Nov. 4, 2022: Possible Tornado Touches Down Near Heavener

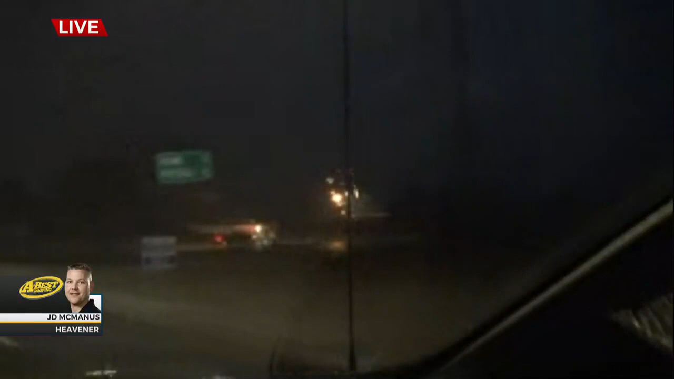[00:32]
This thing comes to the south side of Huebner. I'm not sure if it was on the ground at that time, but it appears to be on the ground now.